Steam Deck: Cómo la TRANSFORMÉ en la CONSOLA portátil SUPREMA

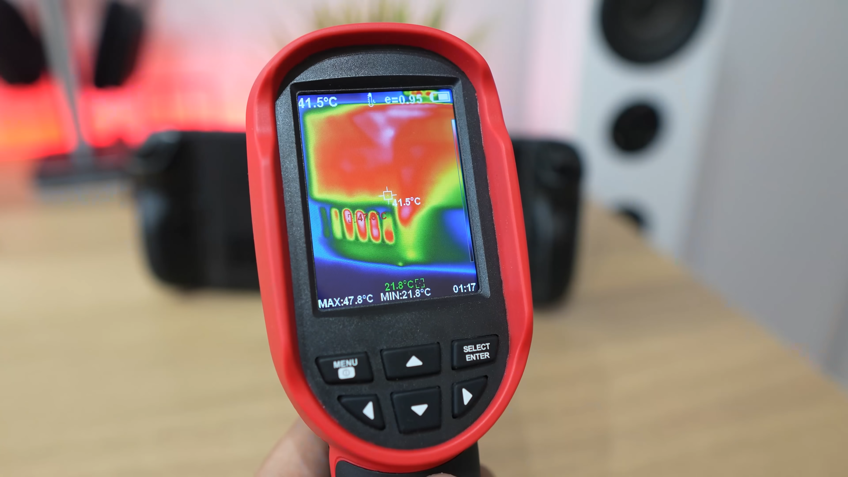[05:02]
On screen: spot 41.5°C, max 47.8°C, min 21.8°C
Esto de serie hace que esa energía calorífica se quede en la chapa y que salga parcialmente por el plástico de la tapa de atrás. Sin embargo, con la nueva tapa trasera hay una capa extra que lo echará directamente al exterior.
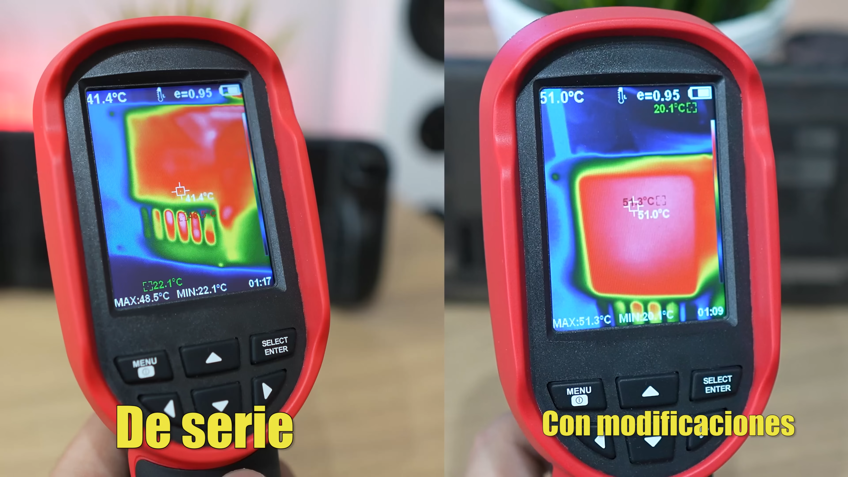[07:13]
Hemos pasado de serie de unos 48-49 grados en el punto más candente a unos 52 en la nueva tapa en la zona de la disipación.
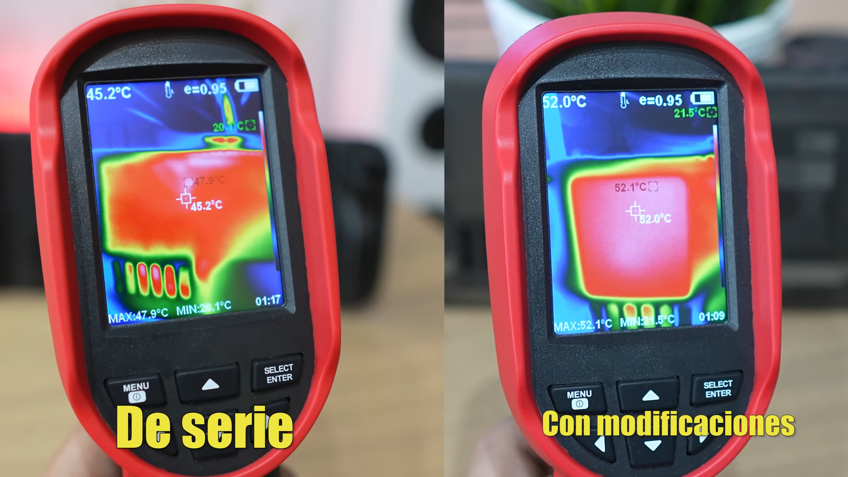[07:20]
Es decir, que se demuestra que se saca más calor hacia el exterior.